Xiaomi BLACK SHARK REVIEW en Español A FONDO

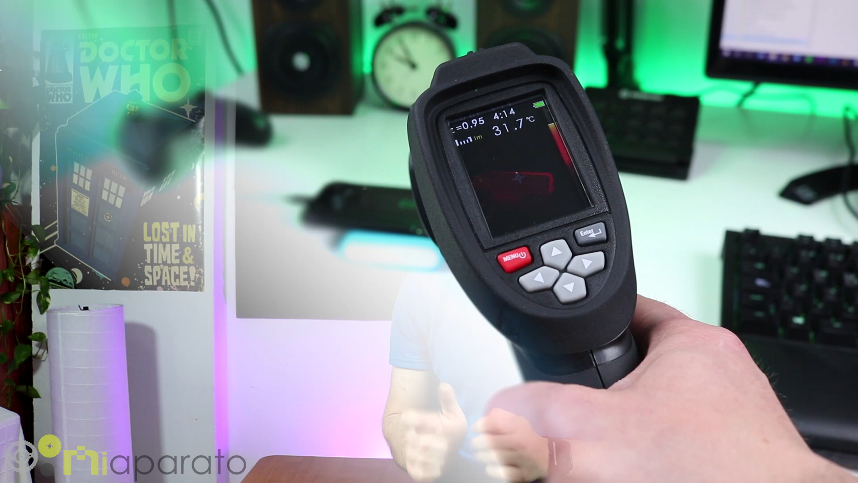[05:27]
On screen: spot 31.7°C
Y he podido medir la temperatura de la carga y está entre los 30-35 grados.
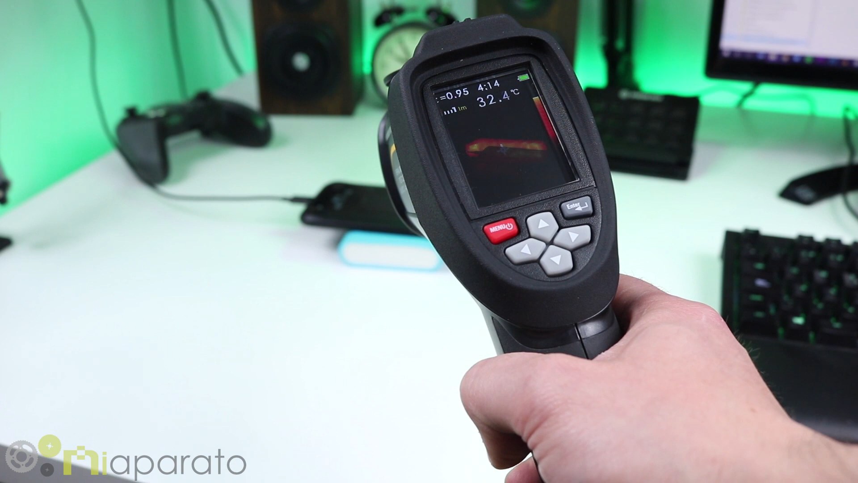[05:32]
On screen: spot 32.4°C
No va a llegar a los 40 grados por una cosita que hablaremos ahora después cuando hablemos del procesador. El altavoz que os lo he mencionado.
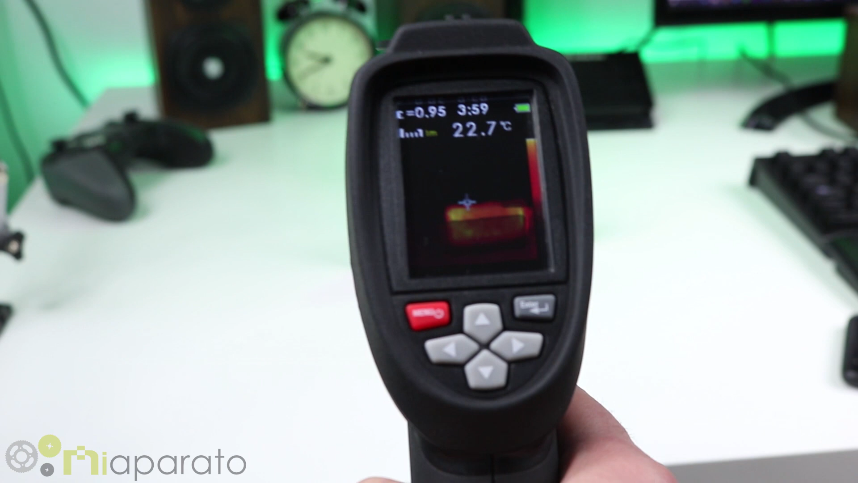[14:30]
On screen: spot 22.7°C
Y estabilizar Las temperaturas Del procesador Y de la batería Mientras estamos jugando A videojuegos En alta resolución O estamos generando Contenido en 4K La verdad que yo lo he
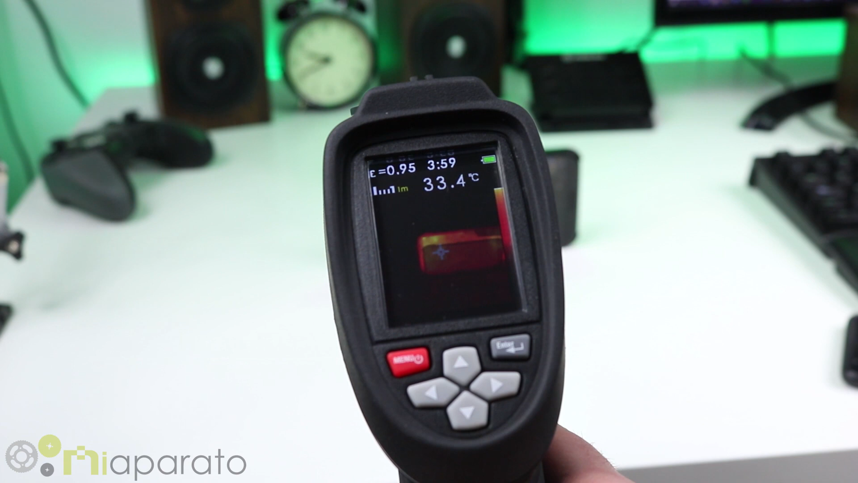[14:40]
On screen: spot 33.4°C
notado Porque Haciéndole las pruebas De temperatura Con la pistola Que tengo
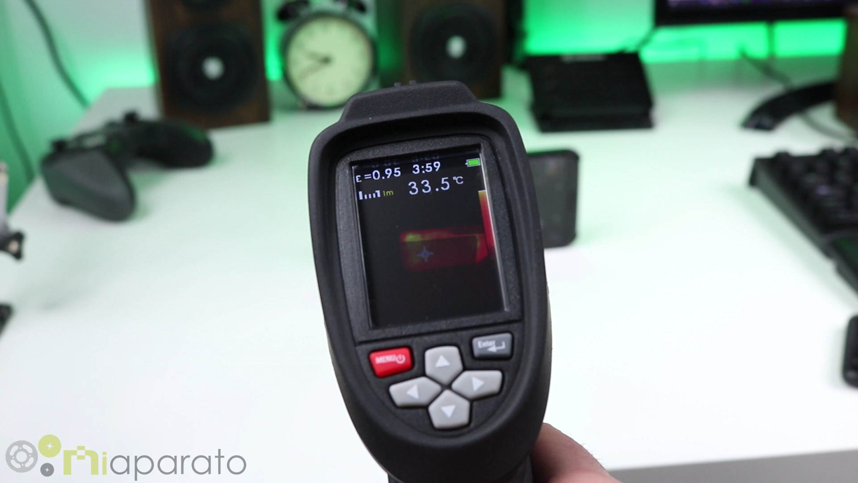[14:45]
On screen: spot 33.5°C
Para medir la temperatura Lo mismo Con videojuegos En alta resolución